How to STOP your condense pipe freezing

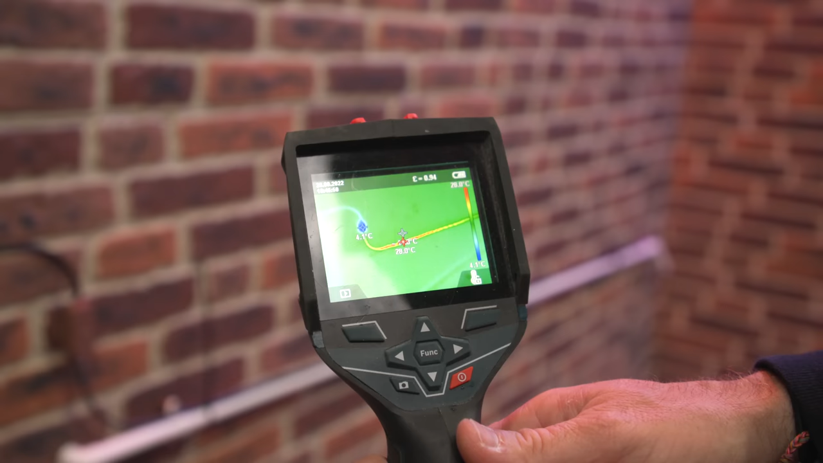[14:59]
So if you look there, this little blue dot here is the actual, that's at four degrees now.
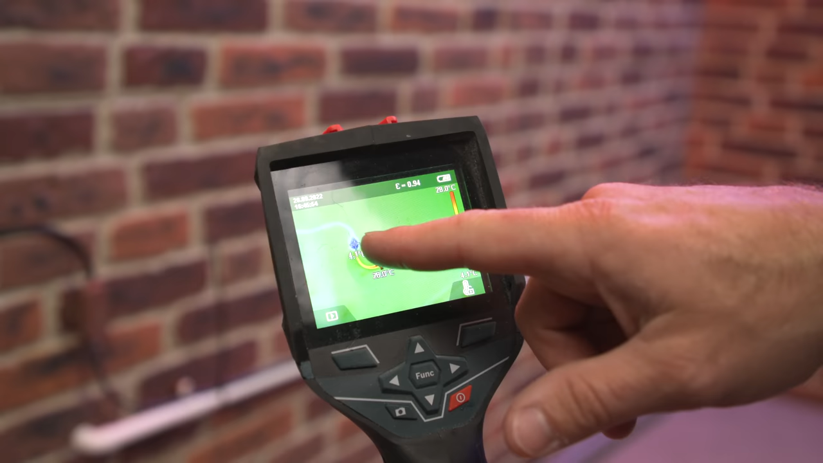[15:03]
But look, that is reading at 26 degrees. And that is what's running.
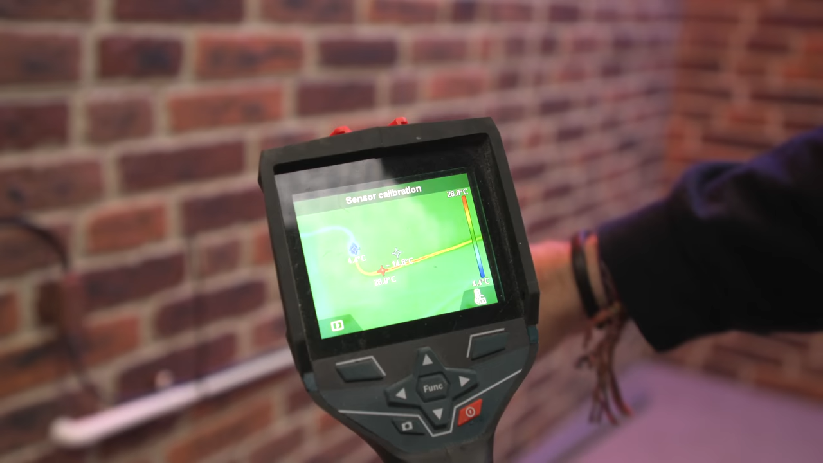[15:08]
That trace heating there is what's running all across along here now.
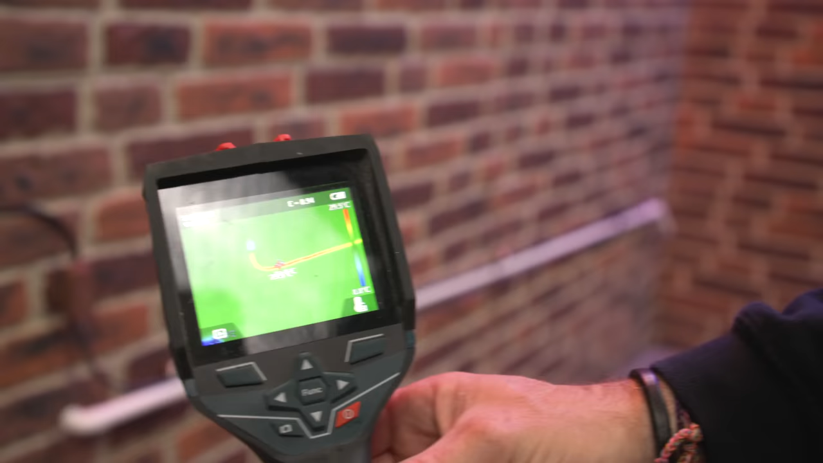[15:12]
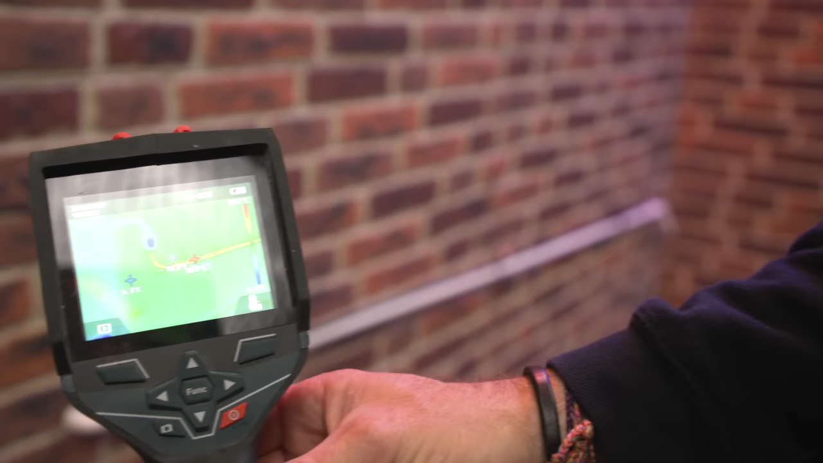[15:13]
Because the thermal camera can see that heat. We're not giving all that heat to the pipe, are we? We're actually getting rid of it. And we can see that because the thermal camera can pick it up.
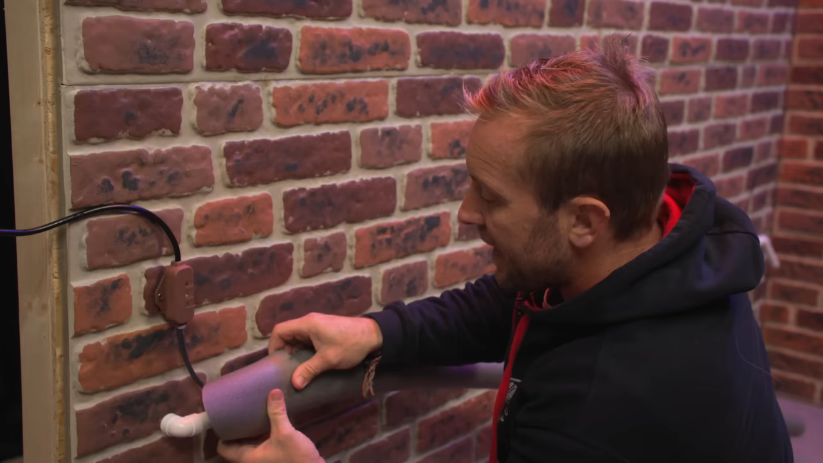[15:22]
If we put on our little bit on here. Okay, you're gonna see that first little bit there. But I just want you to take notice. Once we put this on, you won't be able to see that heat anymore.
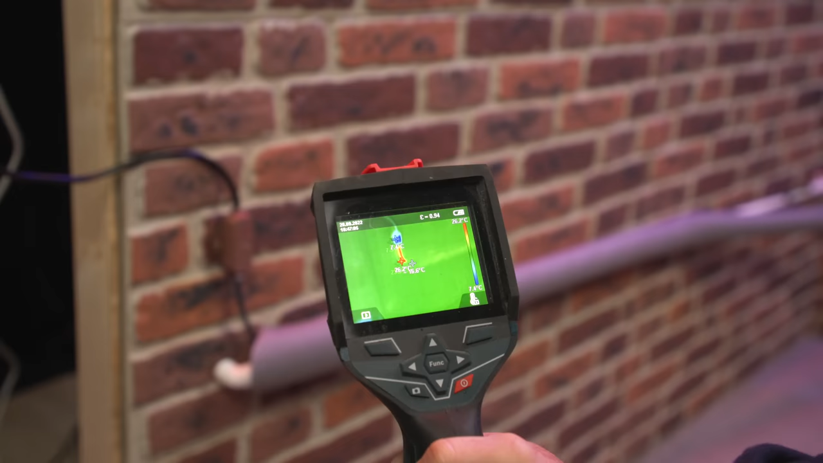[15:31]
Look at that, that light now has completely disappeared.
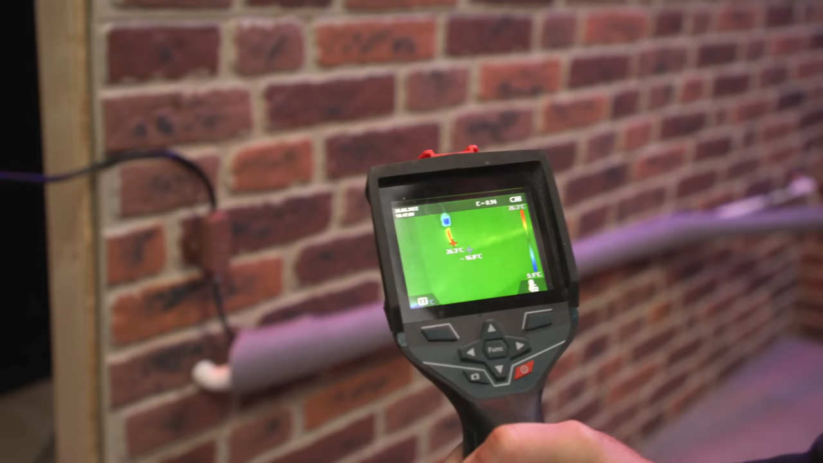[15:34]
Apart from the little bit of wire that's sticking up.